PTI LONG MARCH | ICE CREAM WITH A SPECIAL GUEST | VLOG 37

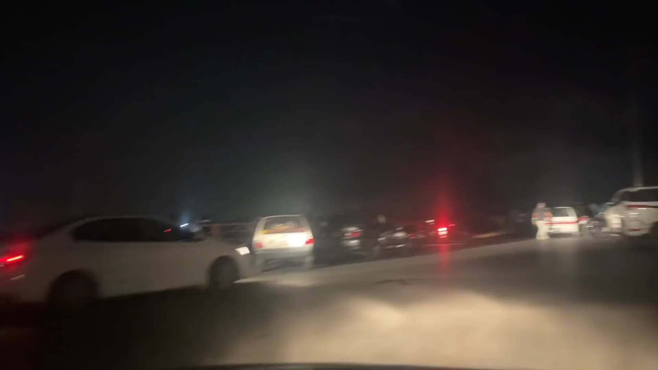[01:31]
लॉन्ग मार्च वाले लग रहे हैं कि सारे यहीं पे हैं और ये पूरा कश्मीर हाईवे ब्लॉक पहुंच गई है.
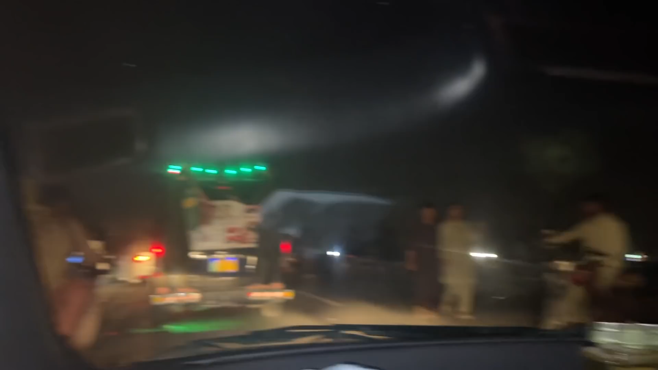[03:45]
And people are having a great time. बच्चे भी यार.
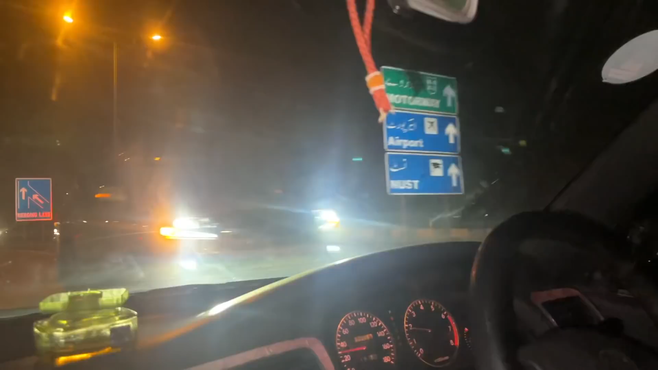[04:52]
ओके आई थिंक आगे जाम है इसलिए गाड़ियां रॉन्ग आ रही हैं. सो आई रियली होप लग रहा होगा वहां से जाम नहीं आ रहा. आई रियली रियली रियली होप
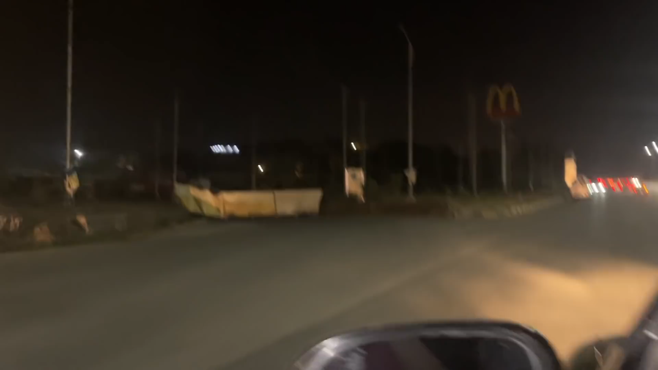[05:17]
और हमारी किस्मत इतनी खराब है कि मैकडॉनल्ड्स भी बंद है और ये पेट्रोल पंप भी पूरा बंद है। खाना खाना था, अब हम नहीं जा सकते।
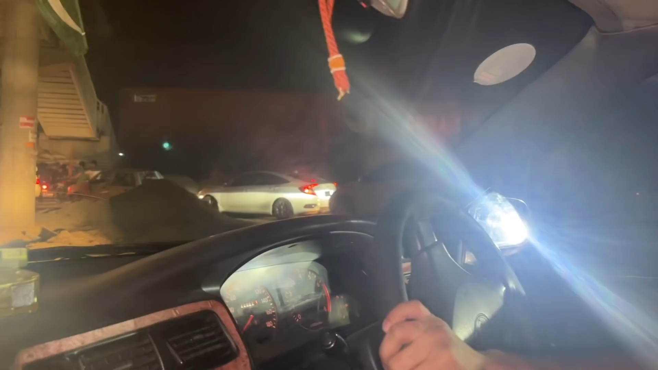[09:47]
यार क्या हाल कर दिया है कश्मीर हाईवे का, मतलब ये कोई कच्चा रास्ता निकला है और पता नहीं क्या।